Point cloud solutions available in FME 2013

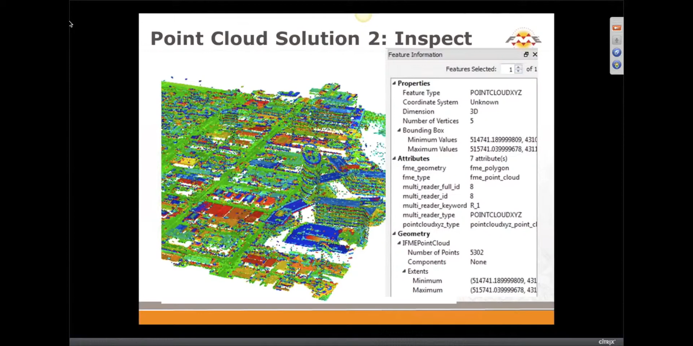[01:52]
that you can bring all those hundreds of formats that we can read together and inspect them together okay so of course we can project our point clouds
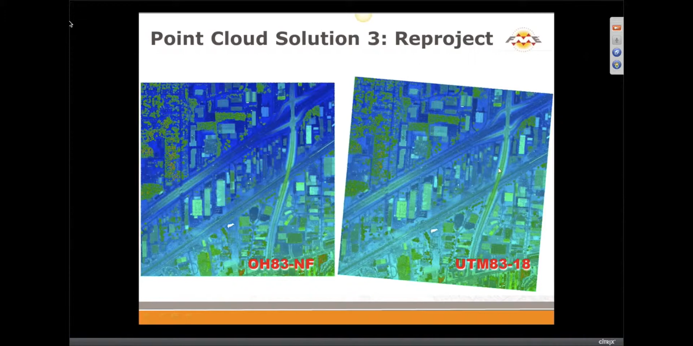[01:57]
in a few ways we for one of the
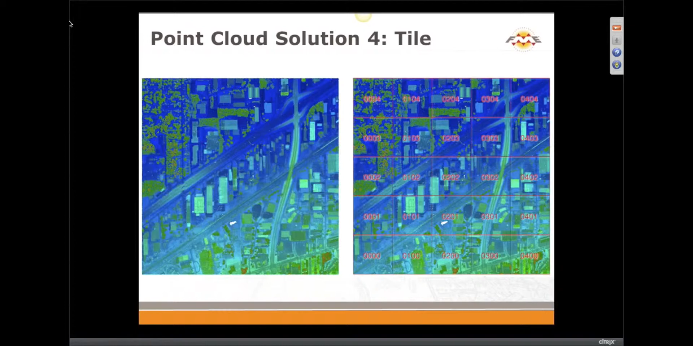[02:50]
for tiling is obvious for example smaller pieces for delivery of them but another thing I found is very useful that point clouds when you tile them you can speed up your processing time by organizing a few processes in parallel another interesting option here we added in 2013 is seed point so if you have your tiles 500 by 500 you don't have to your your edges of your tiles don't have to end with 500 or three zero so you can set any point
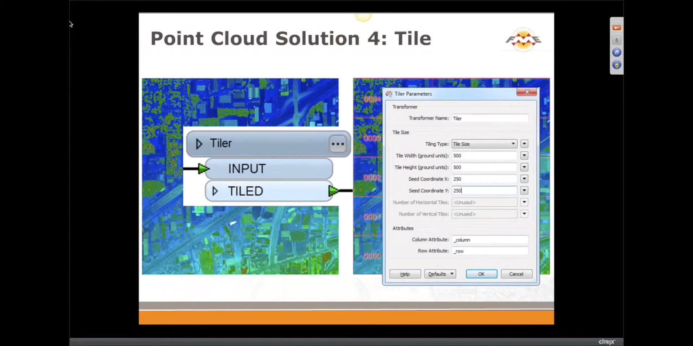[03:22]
for your grid to go through right that's a big big deal because sometimes people want the tiles aligned to certain coordinates now clipping just
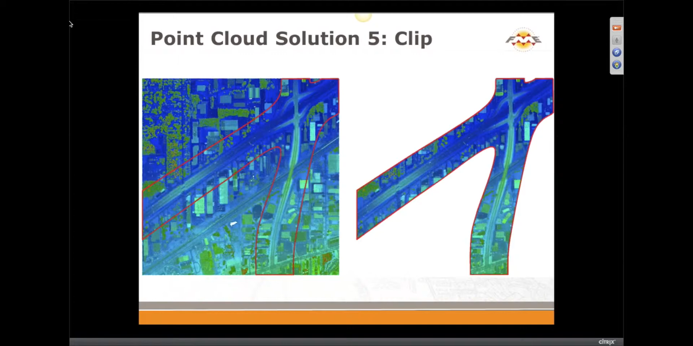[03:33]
any arbitrary boundary will clip your point cloud and here I would like to mention that we added parallel processing so you can if you have multiple clippers you can organize multiple processes and run them simultaneously but I would recommend going to FMEPedia and read the article about parallel processing before you use this we'll have a link on that at the end here yeah
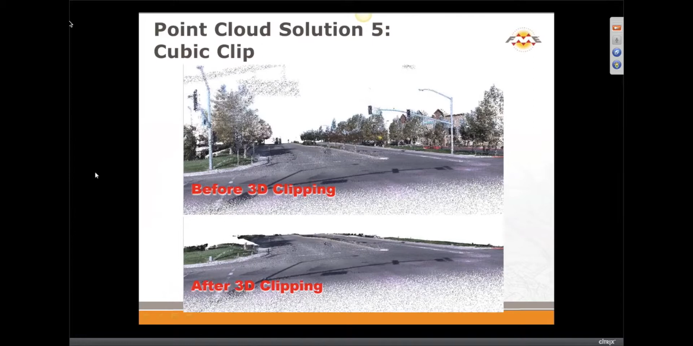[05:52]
but in some flat areas that may work quite well we can thin point clouds if so if you have massive point clouds or you combine lots of point clouds together you
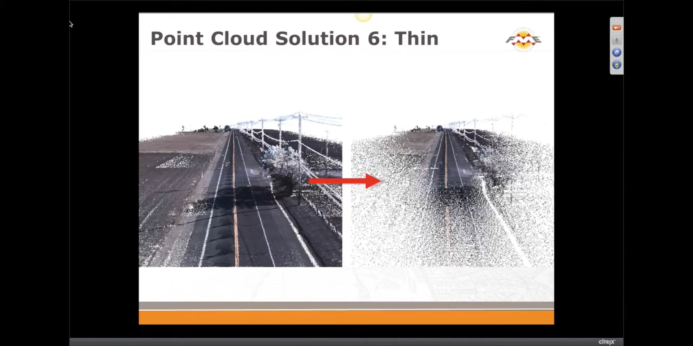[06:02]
need us or an overview you can you can thin the point cloud with some options and we are working on some more advanced thinning options for future FME versions
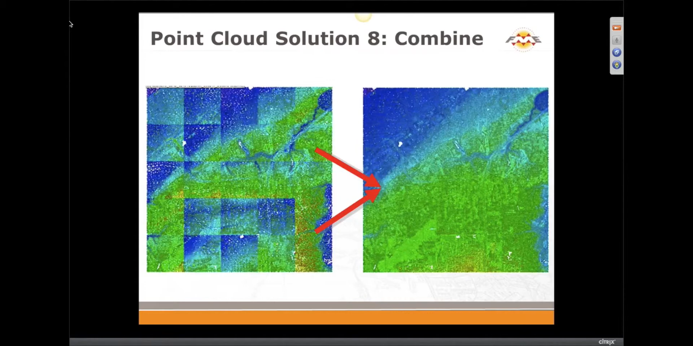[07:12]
we also can combine just about any geometry any geometry to a point cloud here is a few example examples this image represents Germany with some church
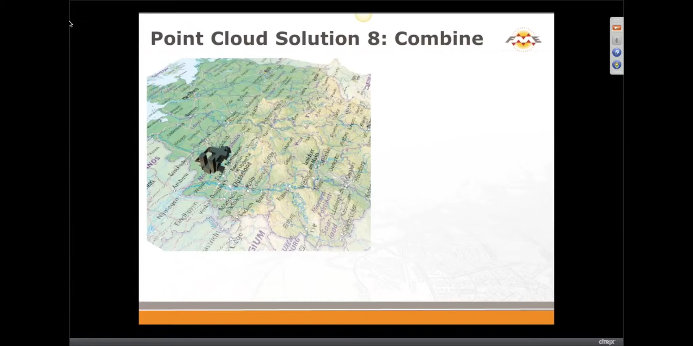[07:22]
in it it was made from two rosters one one RGB one rgb one dem and a sketchup model and combine into
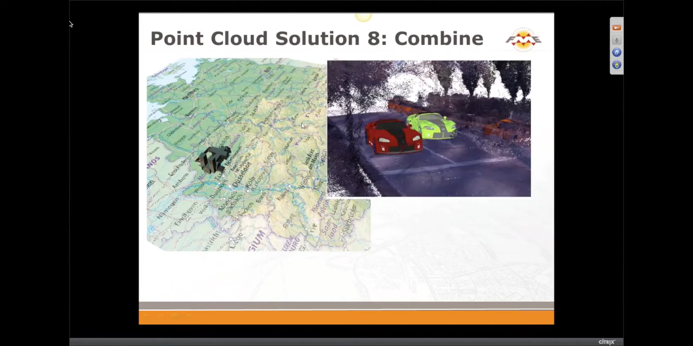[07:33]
a point cloud this is a augmented reality where we added these two cars which weren't originally there and another
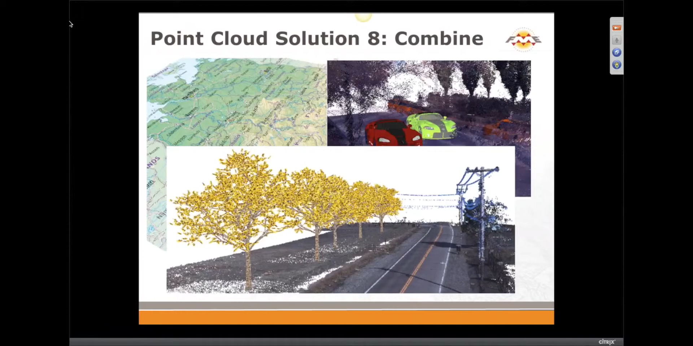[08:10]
can augment point clouds with sketchup models or other 3d models you might have and create new point clouds sometimes point cloud visualization is the tool you want to do and so FME makes it very easy to do these sorts of things the opposite of feature extraction feature injection perhaps
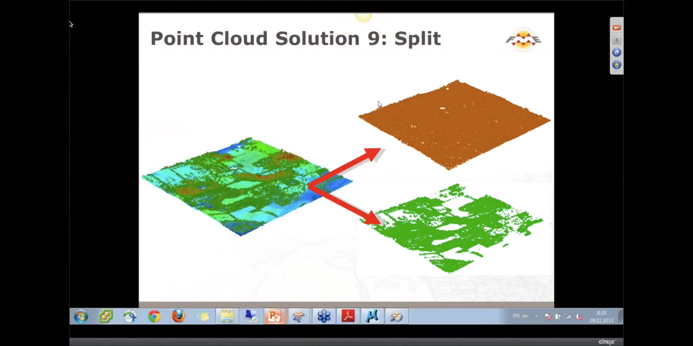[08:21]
now we can split point clouds and now we can split point clouds some obvious splitting is yes one customer was asking do we use clipping to make bare earth models but actually splitting would be a better way and take the last
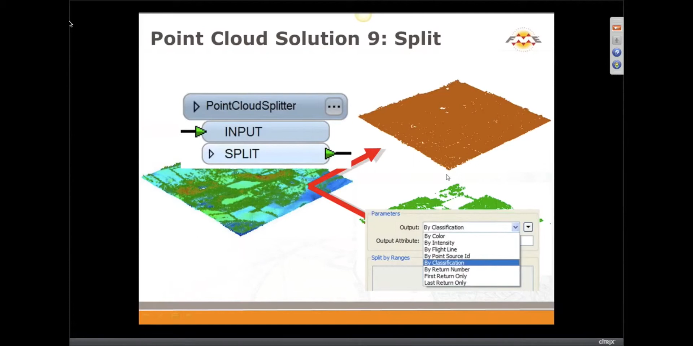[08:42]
return yeah if you have classification or returns you can split by those components or we also added some interesting possibilities with splitting by color or by intensity for example we can extract some
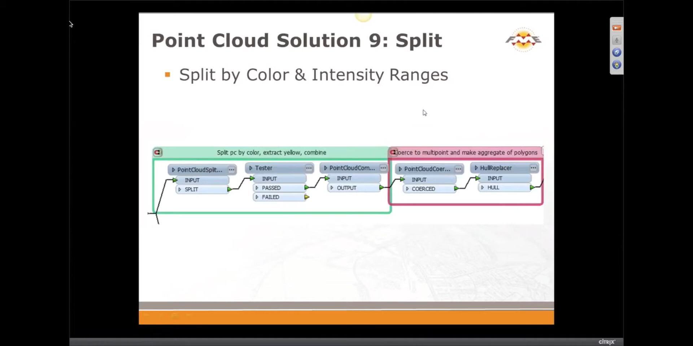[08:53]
road marking from the road surface I
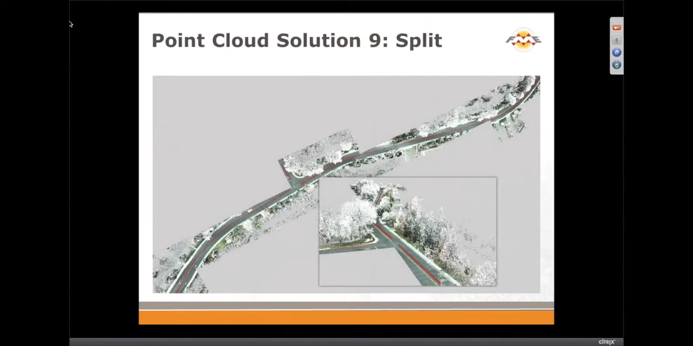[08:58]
tried that on bigger examples so here is another example of extracting yellow color and here I extract white so it